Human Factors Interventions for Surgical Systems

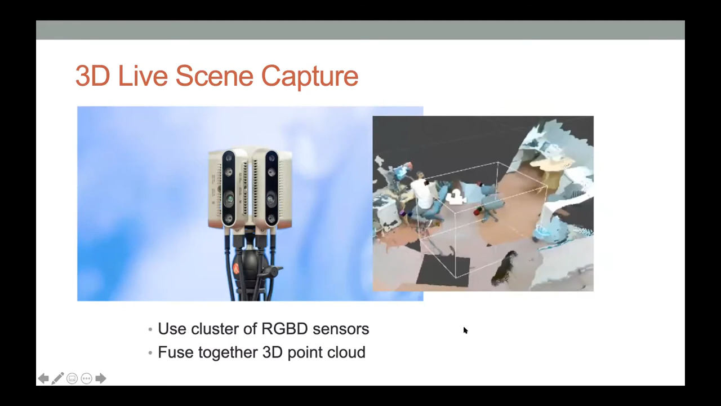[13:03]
of an environment and have another person being able to walk through that environment. So, you know, we could put this cluster of depth sensors on a tripod and live stream from that control panel.
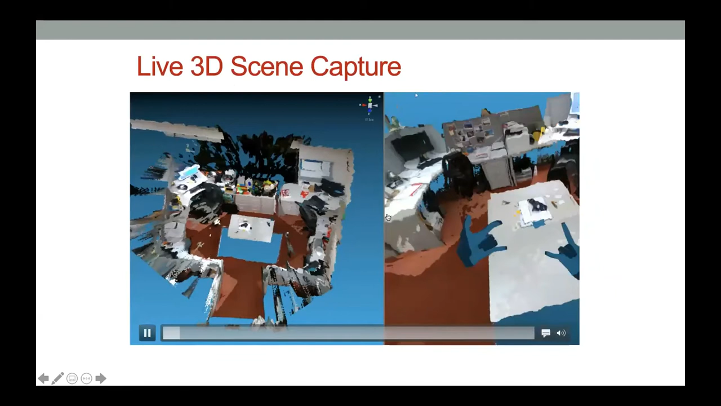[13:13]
And now we can live stream that 3D space, and we can have people walking through the space. You can see now one of my students walking into the space and appearing as a 3D mesh in that space. Now, this is far from being able to be used in real work.
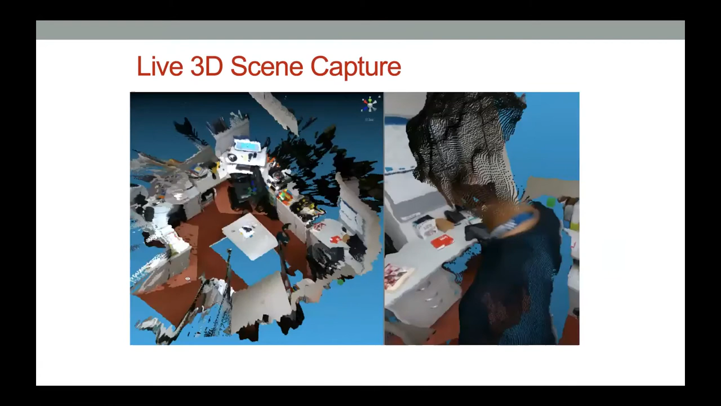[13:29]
So you can see all the blue areas are the areas where we have occlusion and we can't see
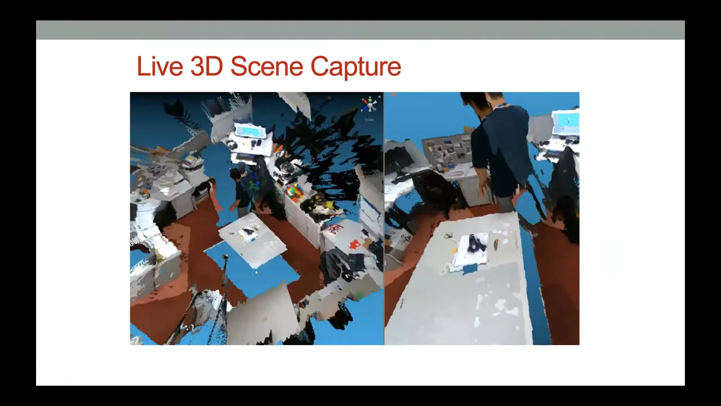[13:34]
under the table or behind people, for example.
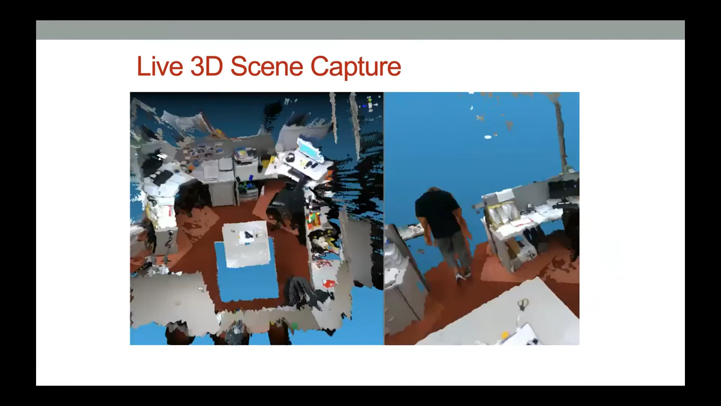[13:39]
But it does create a very compelling sense of depth. And in the VR view, you certainly can walk through the space and feel like you're really there.
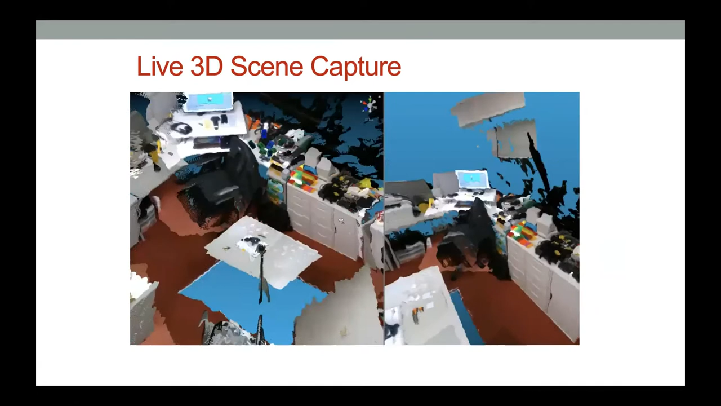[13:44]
So over the last few years, we've seen this viewing evolution from just sharing 2D video to sharing 360